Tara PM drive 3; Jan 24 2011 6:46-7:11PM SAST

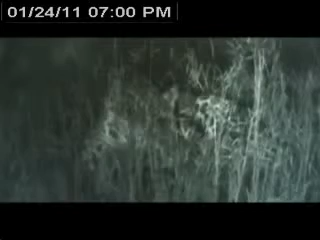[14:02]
So he's obviously waiting for it to cool off a little bit. We drove past here a couple of times today, so he must have just been hiding in the bush.
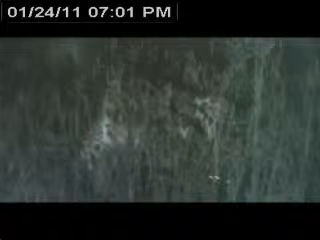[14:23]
While he's got his eyes closed, I can light him up a little bit.
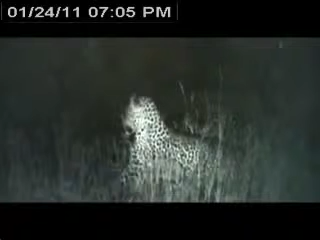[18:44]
Oh, no one is just spotted. Maybe another leopard moving through the bush. Maybe his mother. Or his brother.
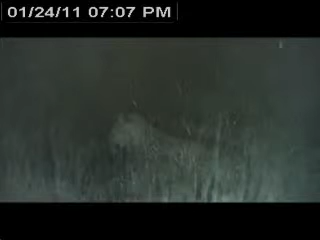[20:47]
He hasn't really shown signs that it's a prey species. He hasn't come down off the termite mound and flattened his ears.